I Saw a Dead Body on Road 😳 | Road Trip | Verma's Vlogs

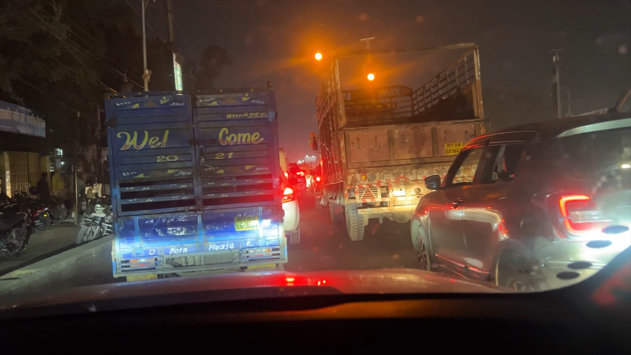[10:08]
15 किलोमीटर के लिए 47 मिनट्स दिखा रहा है भाई।
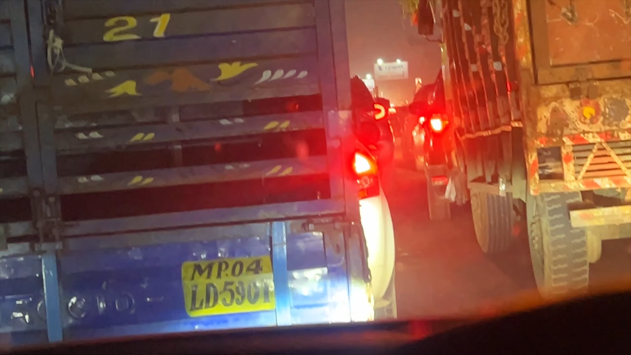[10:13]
भोपाल में भी ट्रैफिक होता है। रास्ते में मैंने कोई होटल ढूंढा, रूम मेरे को पसंद आया तो मैंने बुकिंग कर ली।